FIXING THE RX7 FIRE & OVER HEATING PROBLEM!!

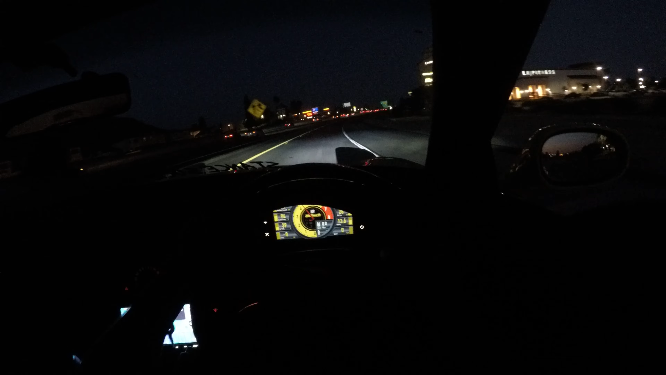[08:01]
everything's just running so smooth right now the coolest thing is that this temp is literally phenomenal right now just a couple of days ago i know you guys remember that the car was overheating right now everything is just perfect look at my